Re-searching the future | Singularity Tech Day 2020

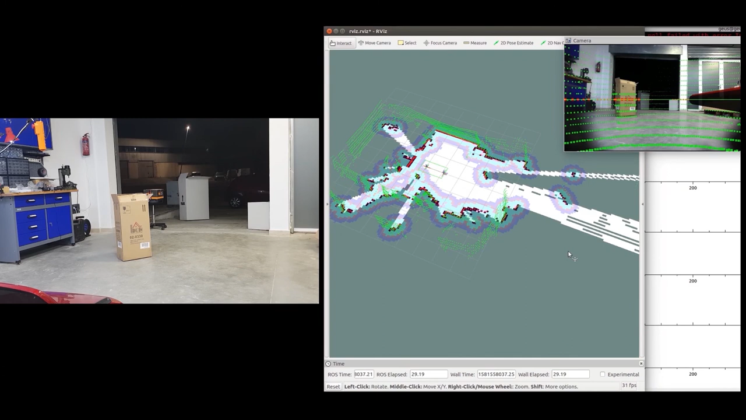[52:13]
We can get two rich point clouds to
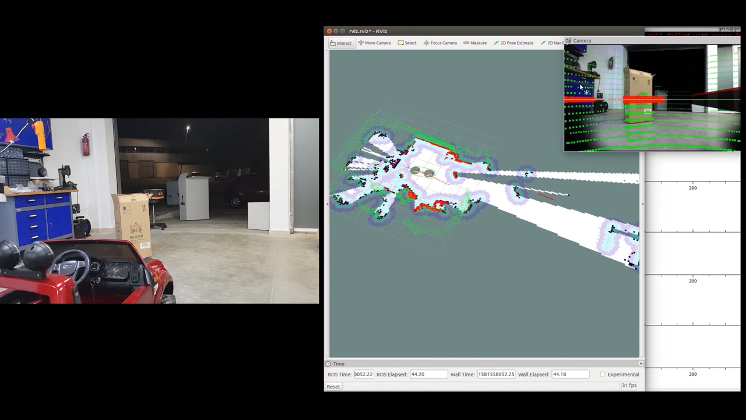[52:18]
be used in the SLAM algorithm and create an incremental model to detect the obstacles.
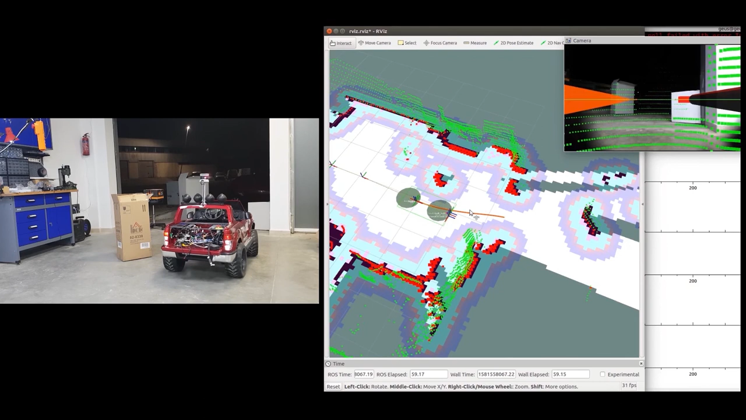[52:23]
And then we can create trajectories to avoid these obstacles.